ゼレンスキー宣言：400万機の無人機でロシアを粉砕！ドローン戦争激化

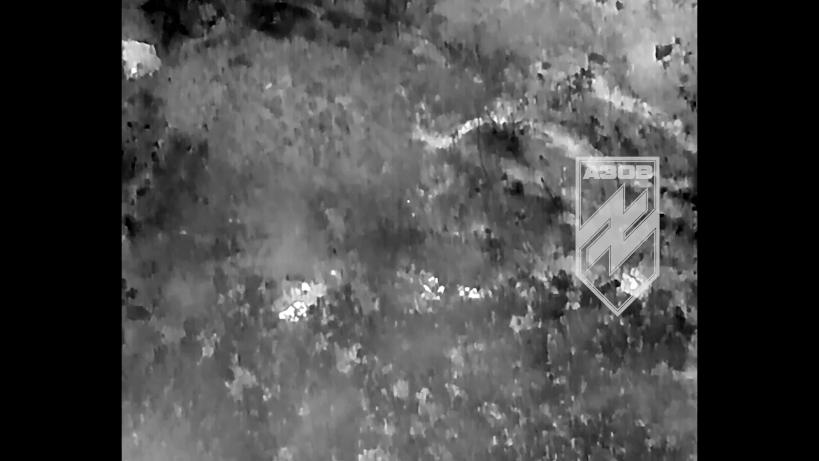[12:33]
夜の闇に乗じて、ロシア軍は深夜にコレスに国家の境界内に侵入することに成功した。ロシア兵がコレスに国家の境界内に侵入したことは、新米のロシア兵が火をつけたタバコから分かった。暗闇にもかかわらず、ロシア兵の一団は、
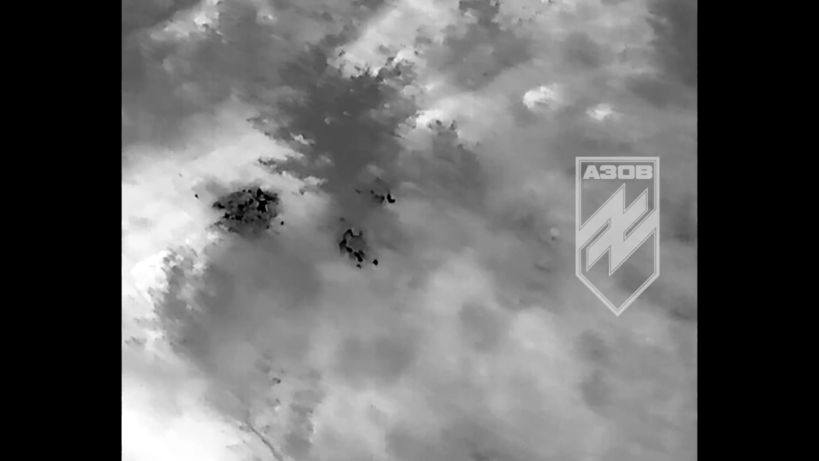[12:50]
彼らが隠れていると思われる地域内でタバコを吸っていた。
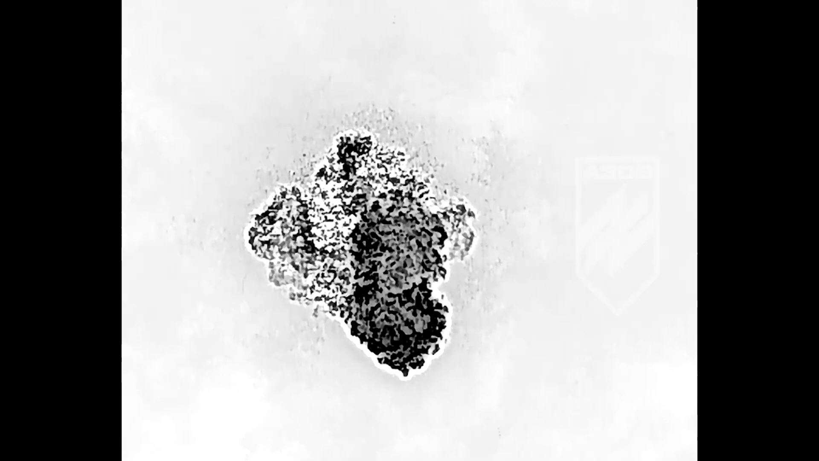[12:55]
しかし、この時、ウクライナ兵はドローンによる偵察飛行を言っていた。
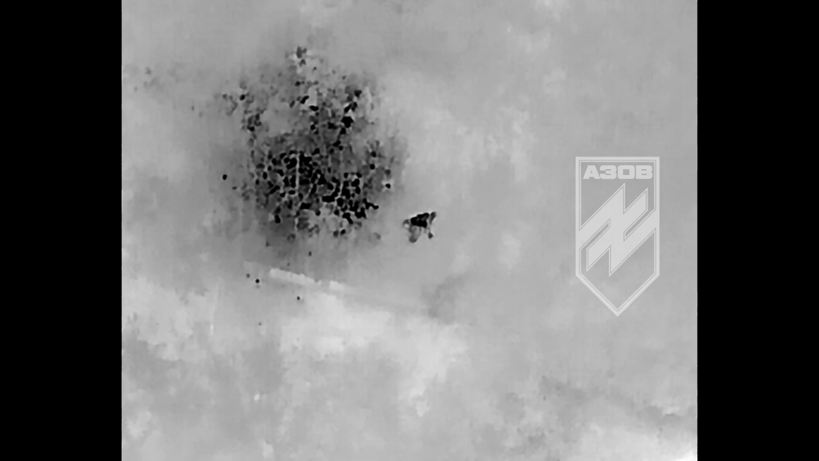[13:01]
ウクライナ兵は、森林地帯の中からロシア兵が吸ったタバコの火に突然気づいた。ロシア兵がタバコを取り出すたびに、彼らの顔は明るくなった。
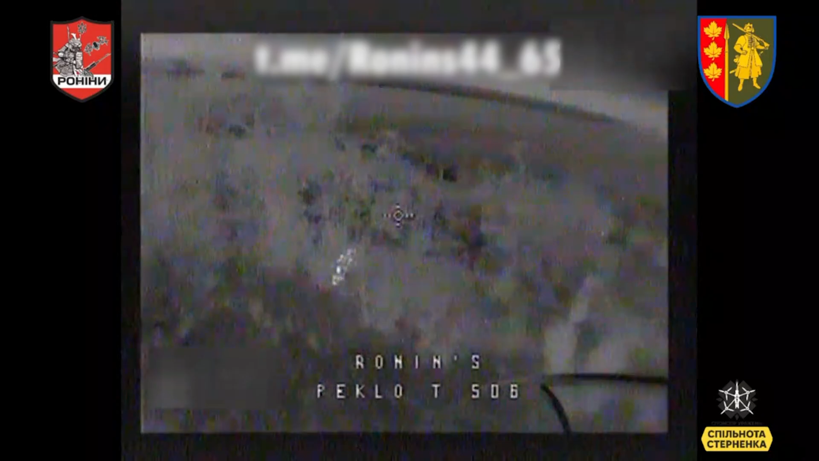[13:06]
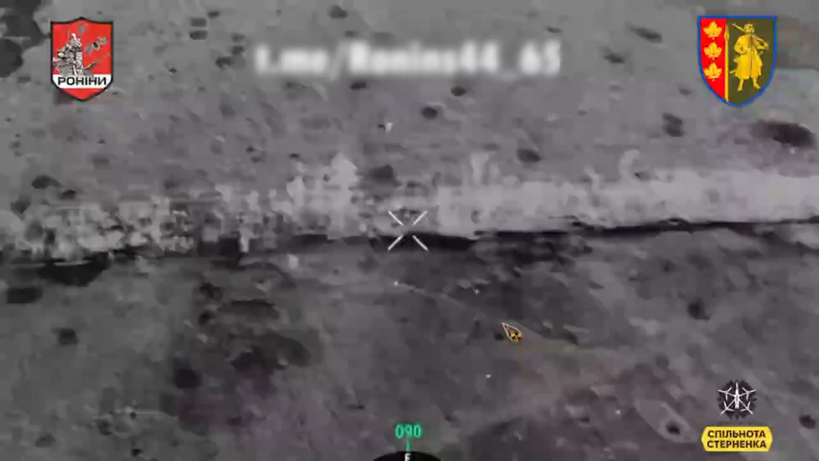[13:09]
ウクライナ兵は最初、見間違いかと思ったが、数分後、
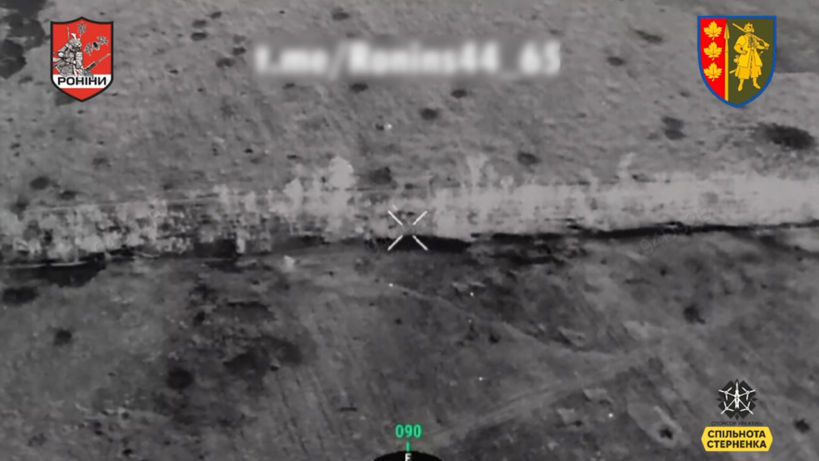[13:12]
本当に一団がここでタバコを吸っているのに気づいた。
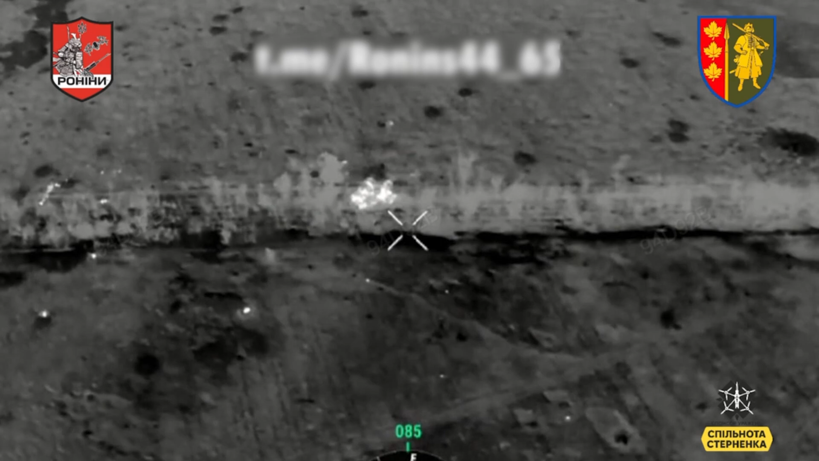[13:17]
まさにこの時点から、ウクライナ兵はドローンを近づけ、ロシア兵に向かって移動した。
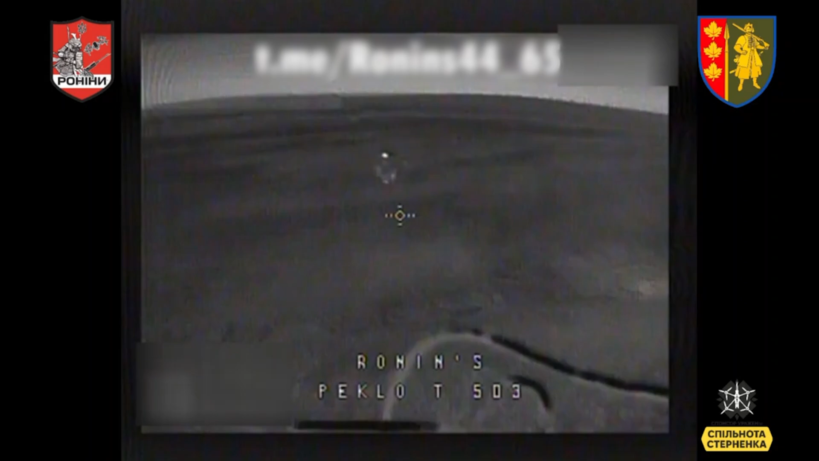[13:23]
ロシア兵がドローンが自分たちを監視していることに気づいた時には、もう遅すぎた。ロシア兵がすぐに手に持っていたタバコの火を消してその場を離れたため、ドローンのパイロットはロシア兵を密かに追跡した。